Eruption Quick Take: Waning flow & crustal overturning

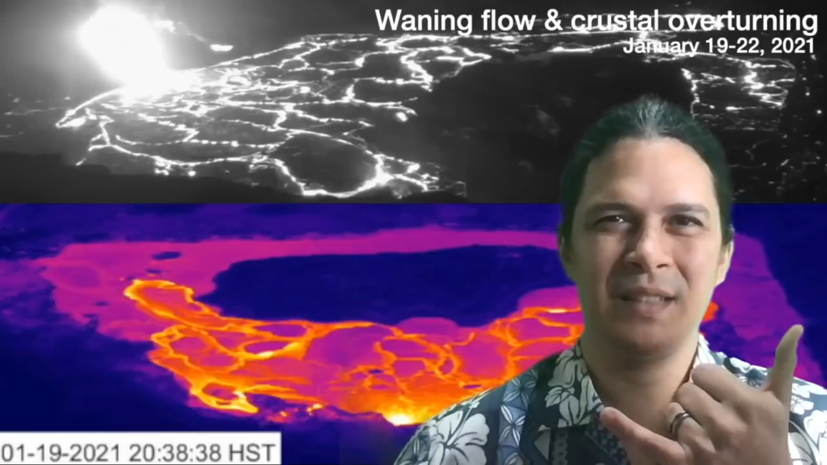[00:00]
Aloha everyone, I'm geologist Philip Ong. In today's quick take, we're going to show you guys what happened over the last two and a half days when the lava flow coming out of the west vent was greatly reduced. The lava lake formed a crust, it's been resurfacing itself, and so we'll show you guys that here right now. We have on the top panel the S1 cam from the Hawaiian Volcano Observatory,
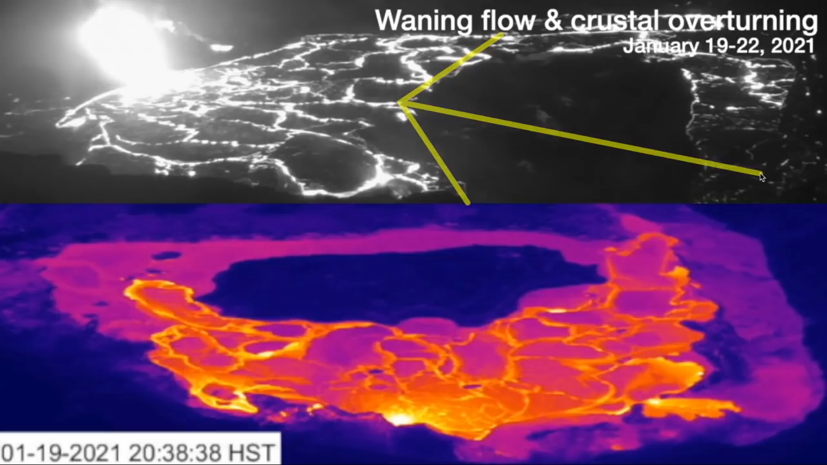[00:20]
USGS, and on the bottom we have the F1 cam. Here is our west vent where the lava is coming out in both locations.
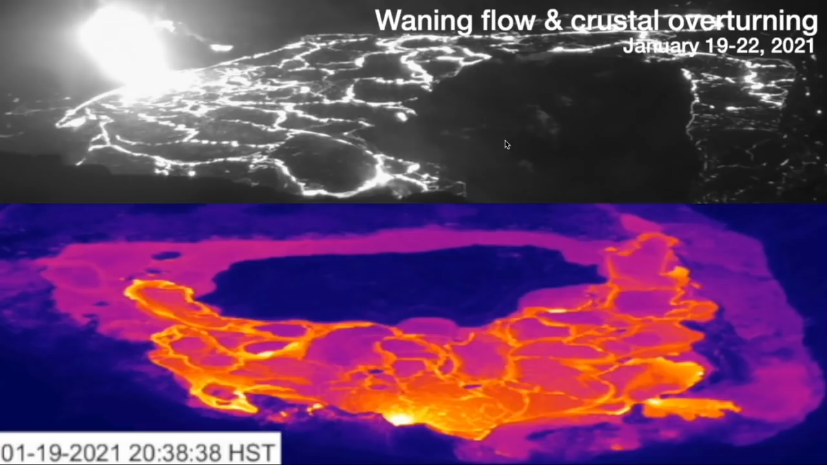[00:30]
So this upper image is a view from the south with north being more in that direction and this lower camera north is more in that direction. Okay let's play it for you guys. We have it lined up here so you can see at the beginning of the sequence while the natural pressure cycle drop was already happening we have a waning flow and then eventually it stops coming out. We see the lava lake resurfacing in various areas and more pulses of lava coming out of that west vent. So there are some lava flows going on top of the crust perhaps but also there is a resurfacing of the whole lava crust once in a while as we've seen videos before.
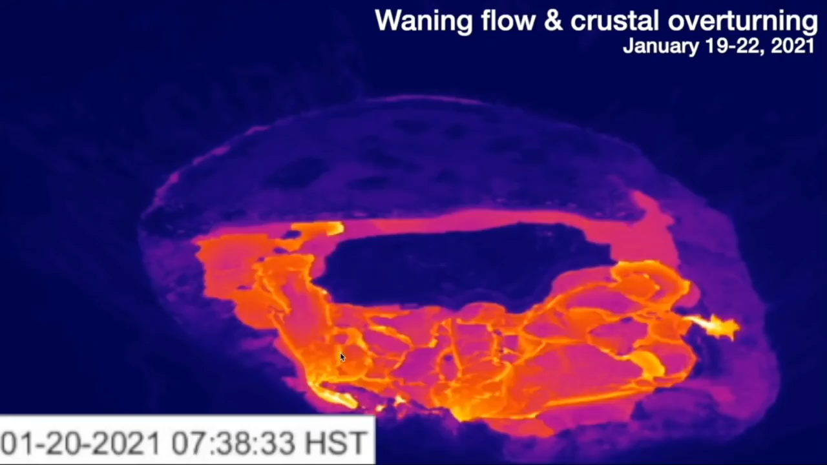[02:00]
We'll look at just the thermal camera by itself now and so you can see early on we had that active side vent and as it
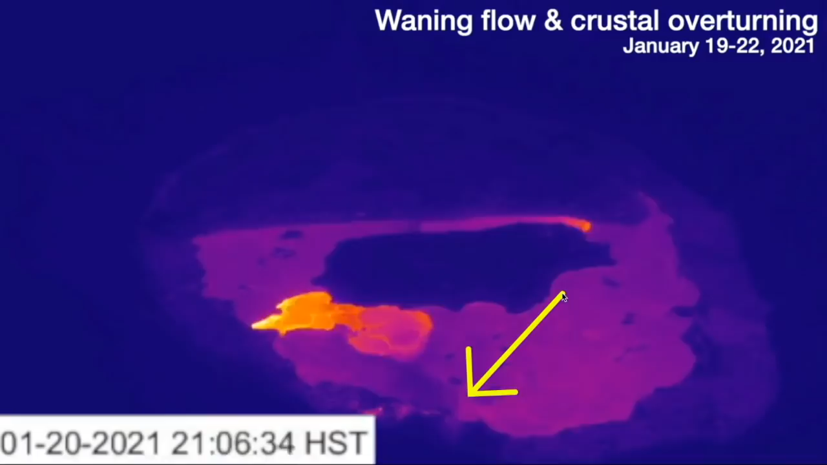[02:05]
died off so eventually did that main vent and we kind of see now that overturning process happening
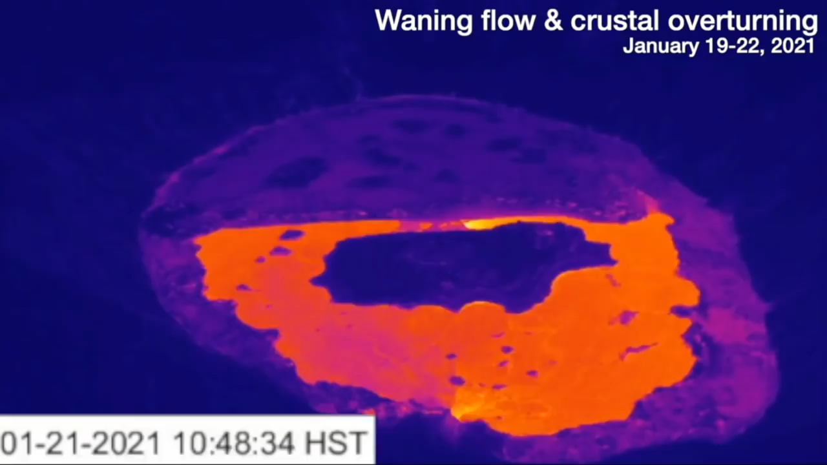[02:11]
perhaps induced by lava flows coming out of that west vent and on top of the crust and breaking the crust and propagating the crust overturning all the way across.
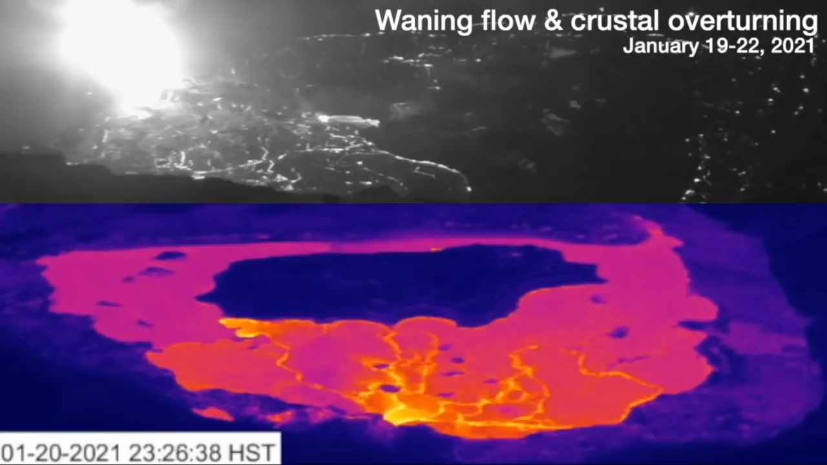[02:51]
of the waning of the flow the overturning of the crustal surface and a resumption of flow towards the end of the sequence here